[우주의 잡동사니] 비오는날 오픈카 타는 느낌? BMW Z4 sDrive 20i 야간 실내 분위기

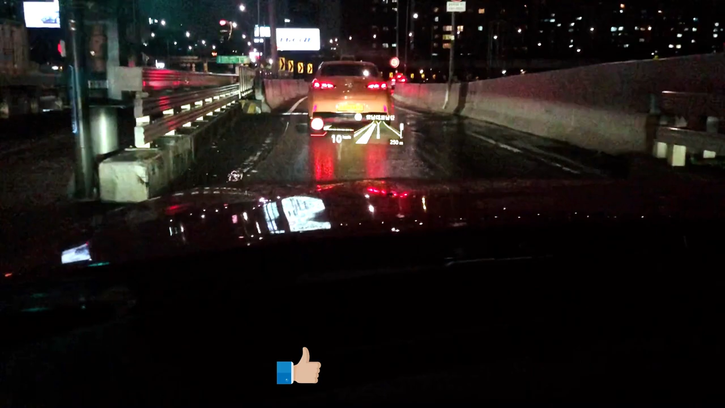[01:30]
보이시나요? 헤드업 디스플레이는 뭐 그냥 시인성이 아주 좋습니다
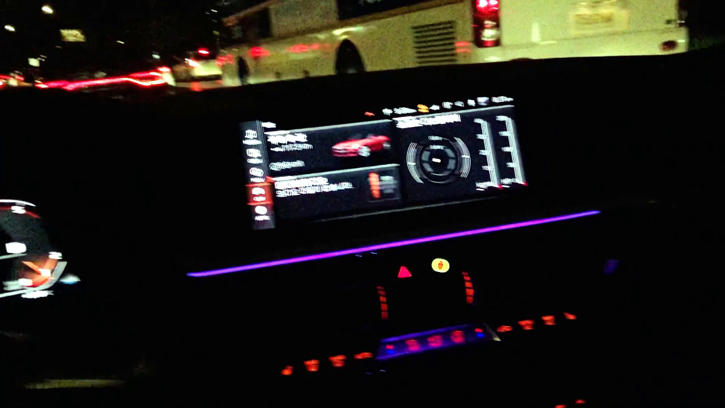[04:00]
보시죠 케어링카 눌렀습니다 두 가지 모드가 나오고요 하나는
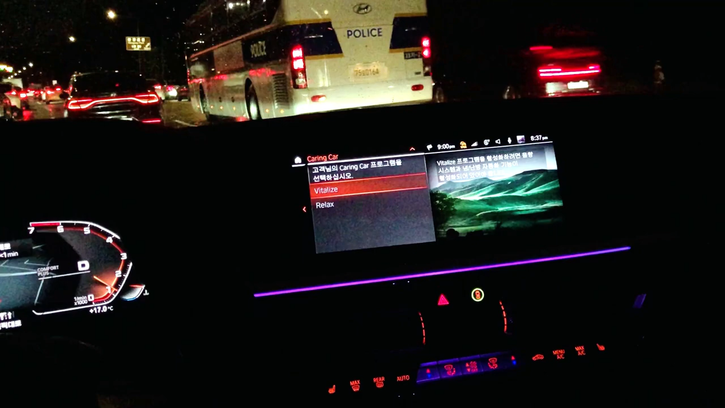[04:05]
바이탈라이즈 하나는 릴렉스 바이탈라이즈는 지금 뭘 하는 거냐면
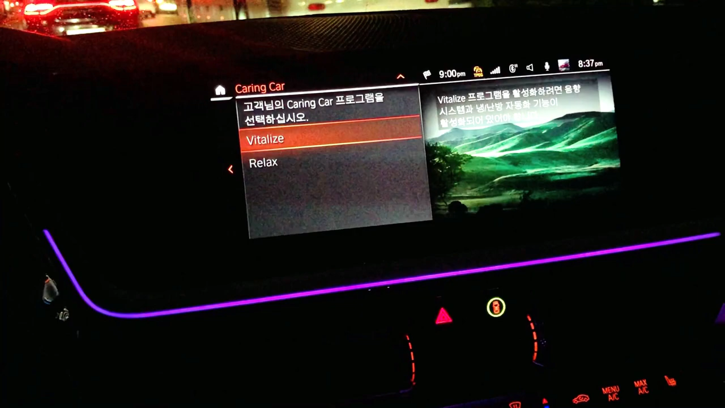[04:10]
뭔가 지금 너무 졸려 차 안이 답답해 그래서 뭔가 생기를 불어넣고 싶을 때 릴렉스는
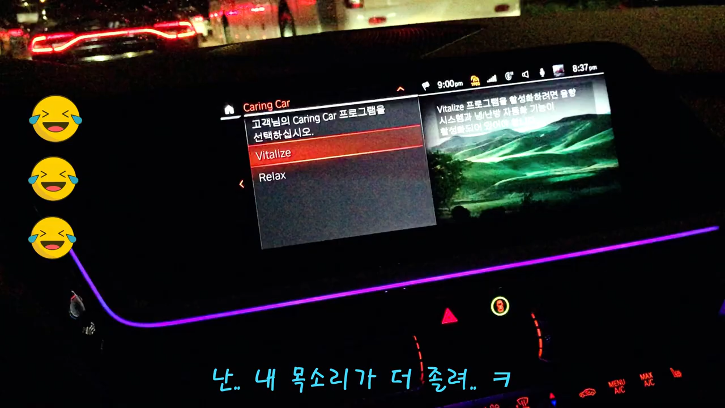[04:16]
뭔가 되게 추워 그런 경우 이 차에 대해서
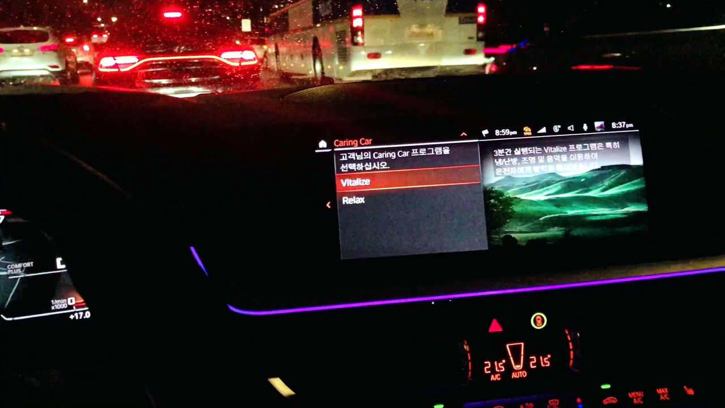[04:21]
따뜻하고 온화하게 근데 얘가 뭘 해주냐면 차 온도,